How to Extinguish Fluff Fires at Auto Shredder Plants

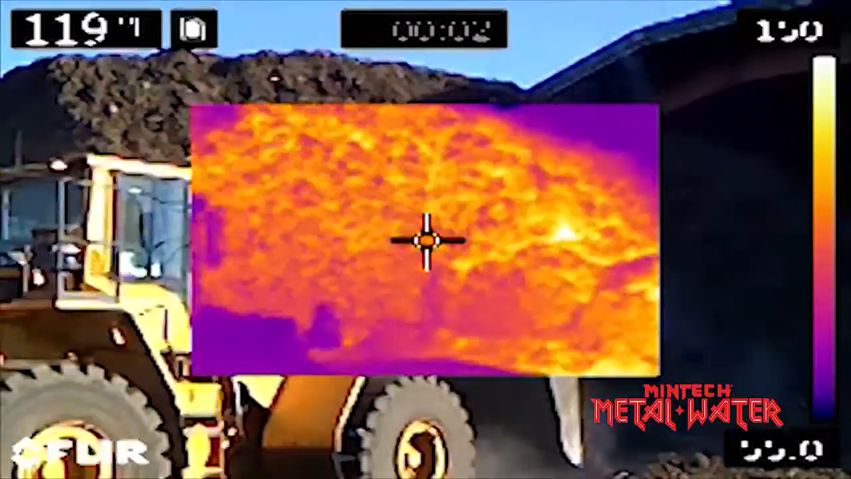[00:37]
shredding process enormous amounts of heat are produced metal fragments that are difficult to
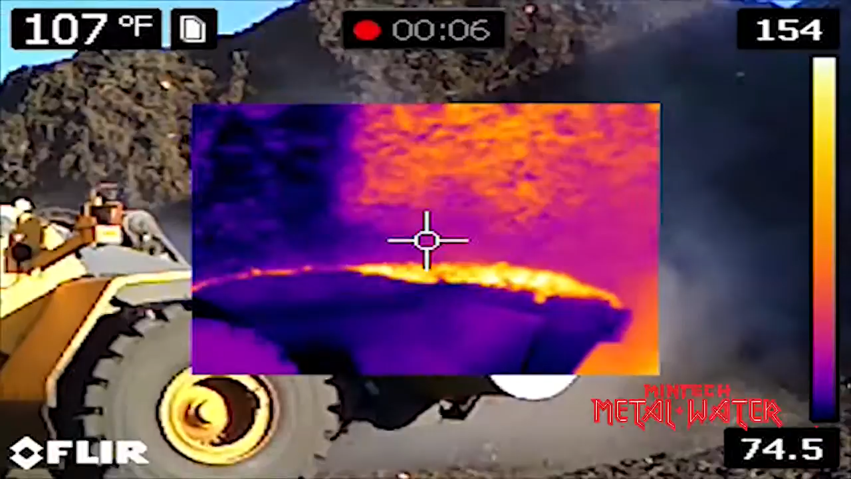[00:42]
On screen: spot 107°F
separate from the fluff carry these extreme heats into the fluff material where problems can
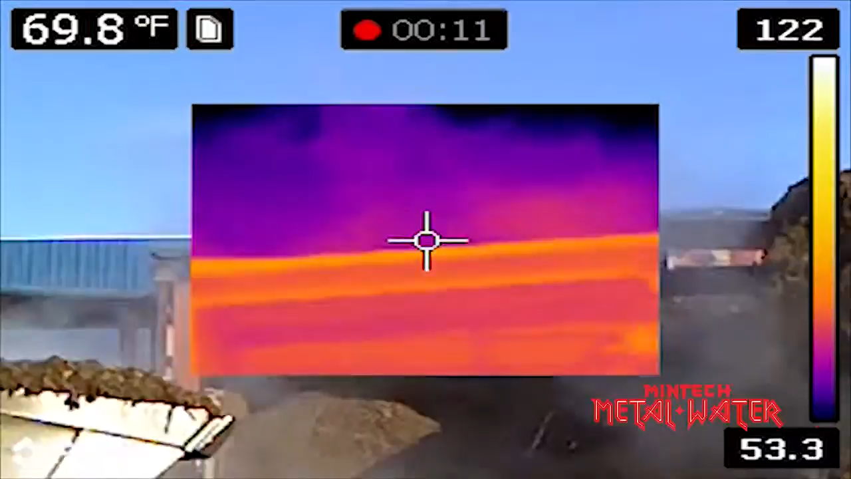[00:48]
On screen: spot 69.8°F
often arise hours or sometimes even days later because of the insulating
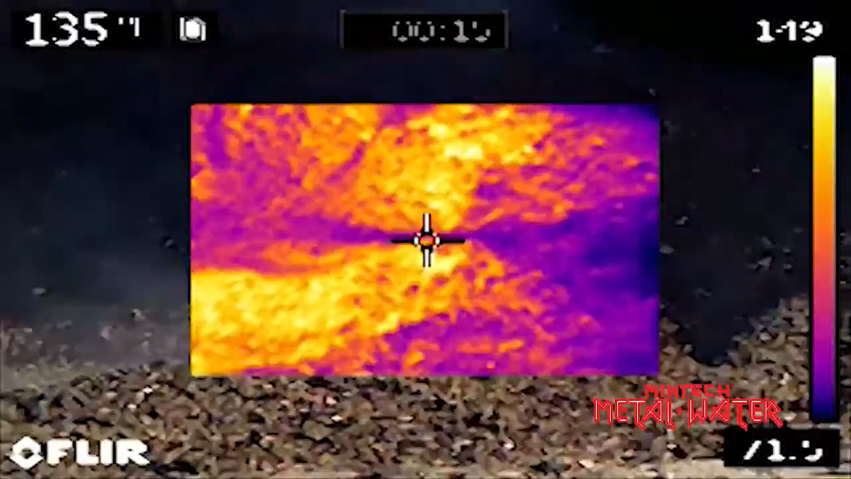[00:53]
properties of the fluff this heat can be preserved for long periods of time then when the conditions are right these hot metal fragments can result in destructive and dangerous fires
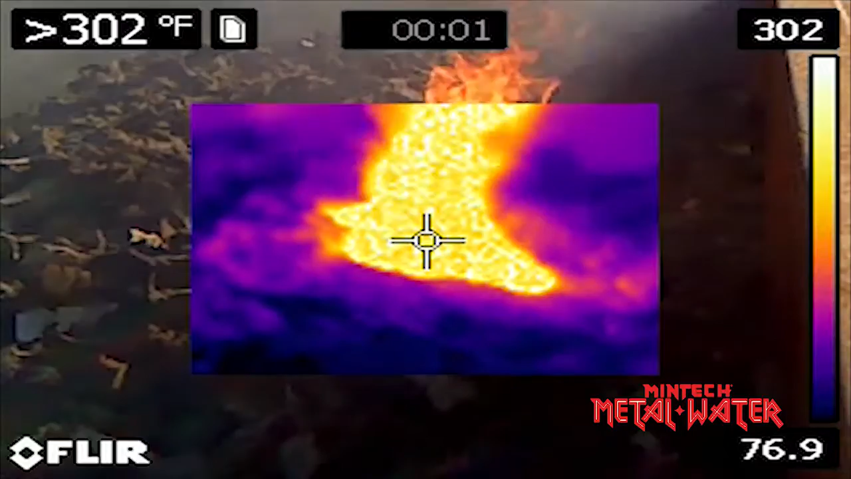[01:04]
sometimes at stack out sometimes during transit and sometimes downstream
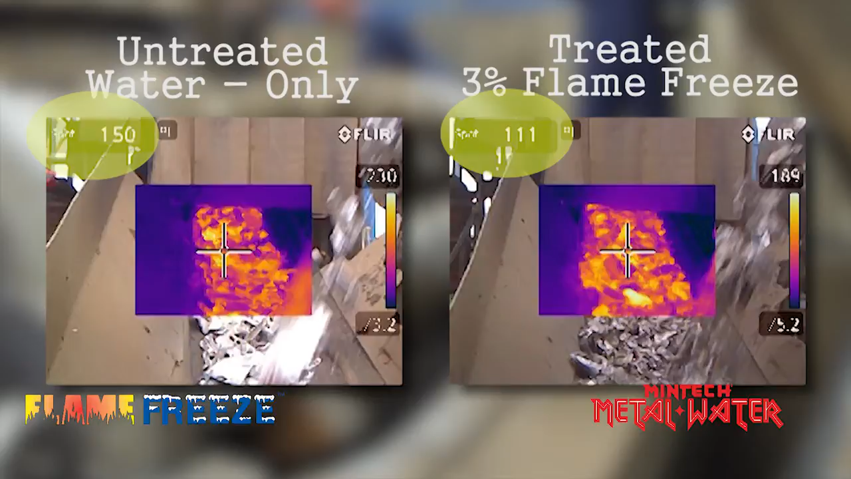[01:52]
porous surfaces like fluff where the chances of fire are the greatest momar has conducted extensive testing of flame freeze and shredder applications during this particular
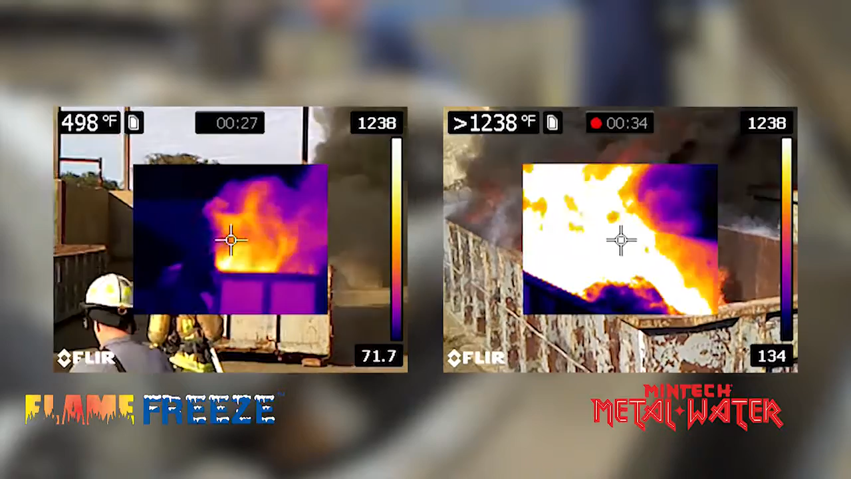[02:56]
was used to extinguish one of the containers while a three percent solution of flame freeze was used to
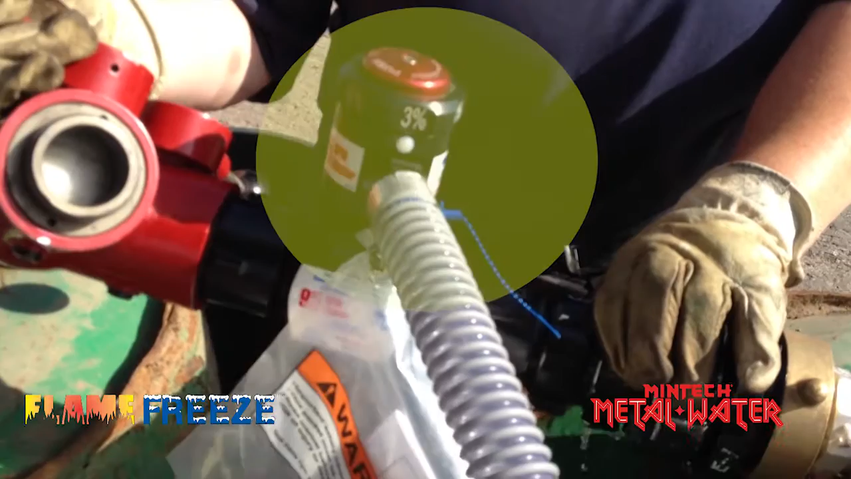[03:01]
extinguish the other container it took the tampa and hillsborough county fire departments 15 seconds
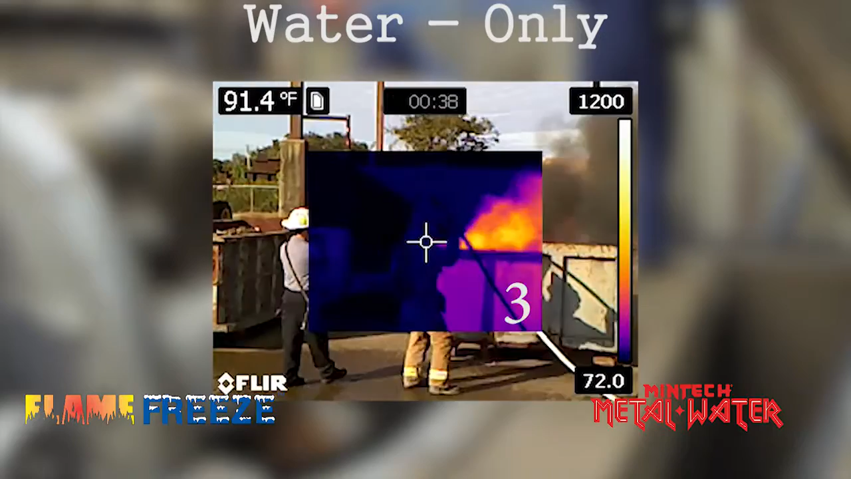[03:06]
On screen: spot 91.4°F
to extinguish the fire with water it only took them four seconds to extinguish the fire with a three
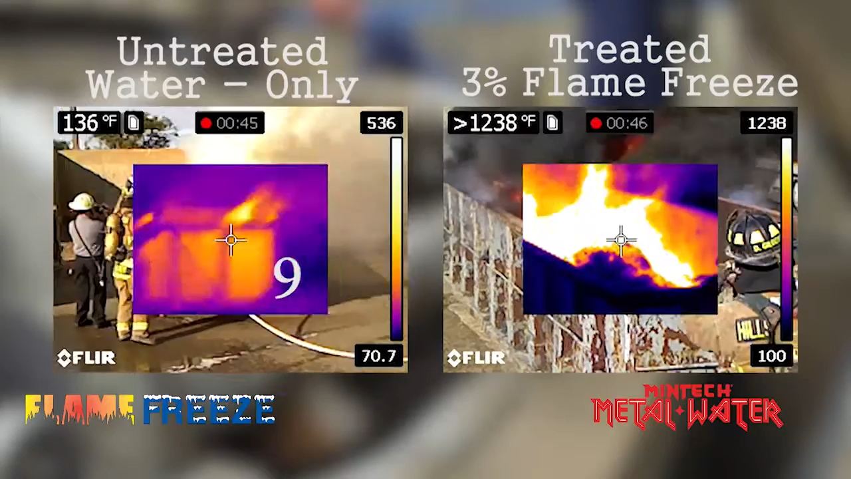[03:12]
percent solution of flame freeze that's a 73 percent reduction in firefighting time and water usage what was even more impressive was how quickly the
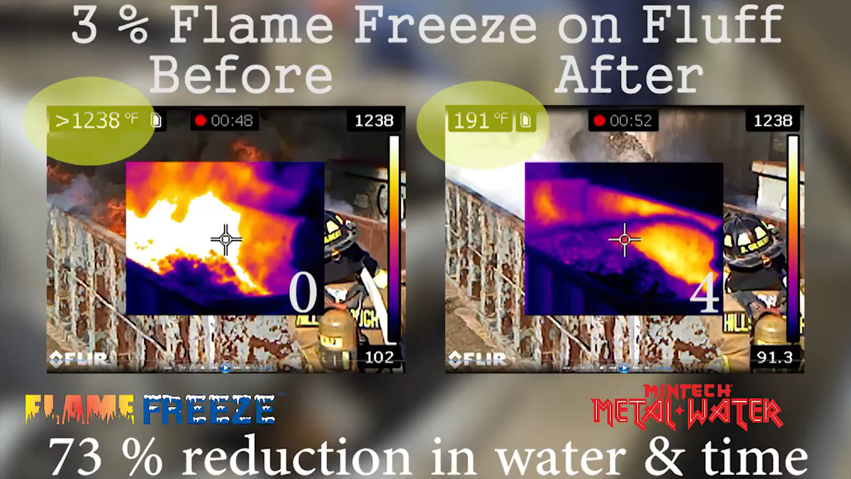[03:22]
fluff and the hot metal surfaces cooled down after one minute of applying the three percent solution of flame freeze the fluff had cooled to 79 degrees fahrenheit and the metal walls
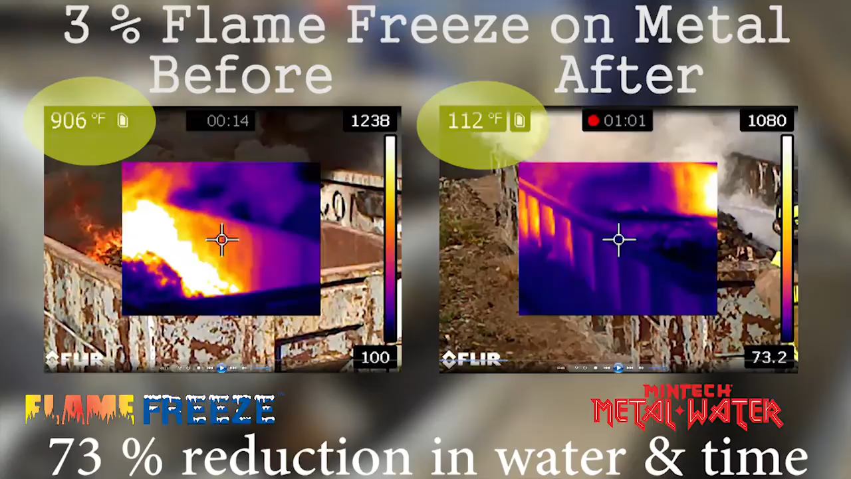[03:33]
of the container had cooled to 112 degrees fahrenheit water on the other hand provided very little cooling with fluff temperatures of 229 degrees fahrenheit and metal
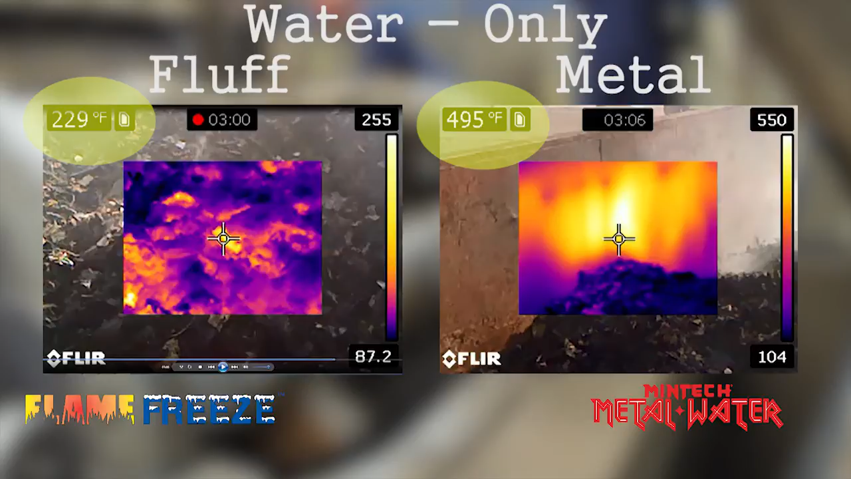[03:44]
temperatures of 495 degrees fahrenheit in fact the container